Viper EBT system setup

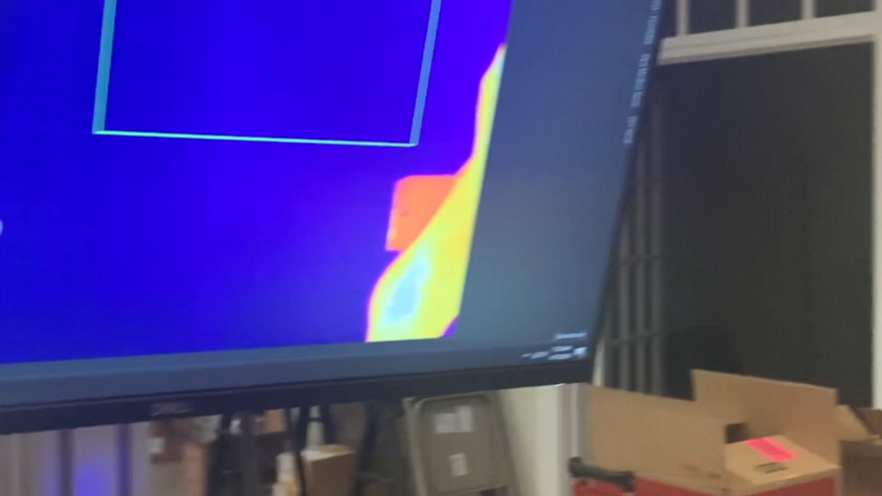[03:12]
So what we're going to do is you're actually going to move, and you're going to put the smaller box here on top of this box so it's always in the field of view.
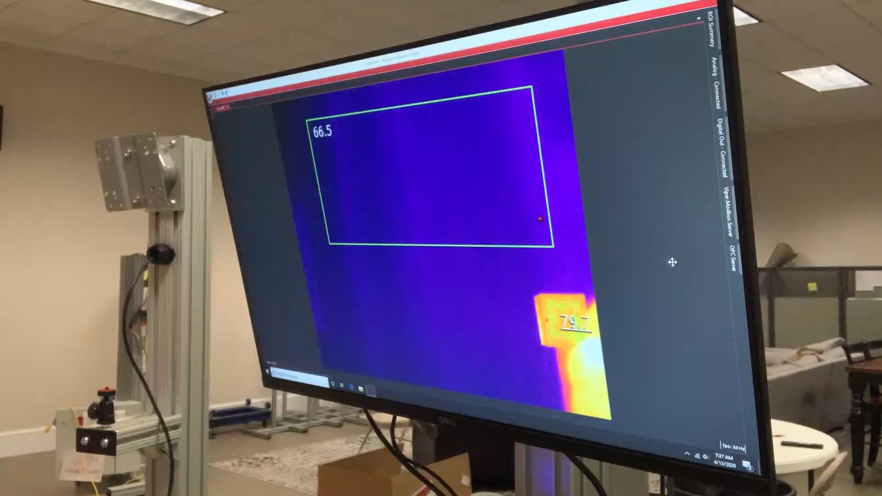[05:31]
Even when it comes right out of the box, it's going to pull that calibration back into where it needs to be. So everything should be set up and good to go. So if you have that, you've done everything, just to give you an idea, we'll show you how
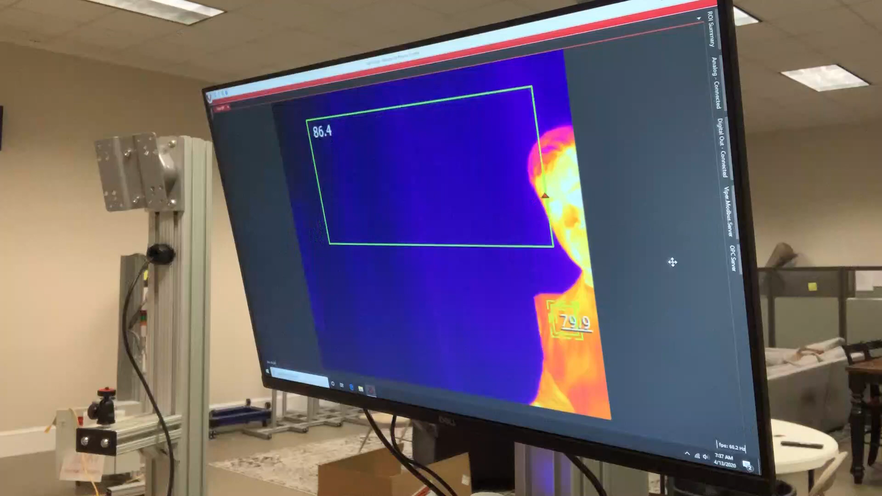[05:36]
the process goes.
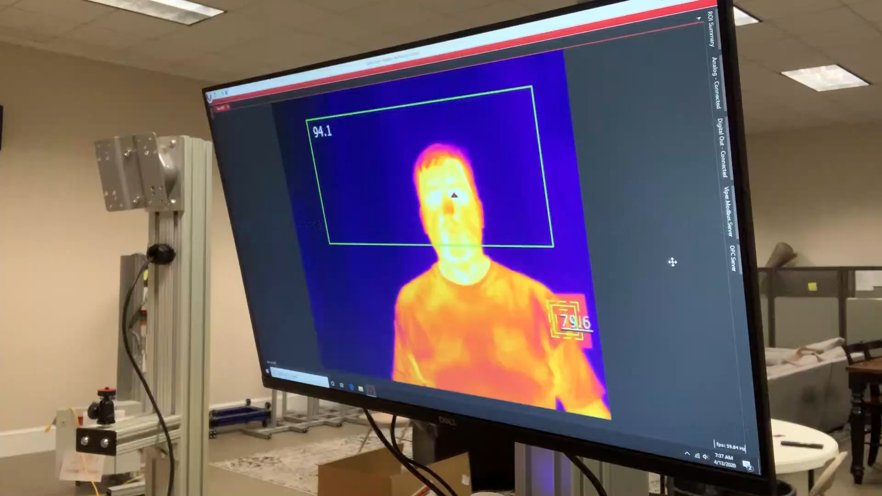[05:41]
So I've started the initial alarming sequence. It goes through, processes, gives me a green light. Everything's good to go. You should be able to run like that with no problem. If you have any questions, feel free to give us a call.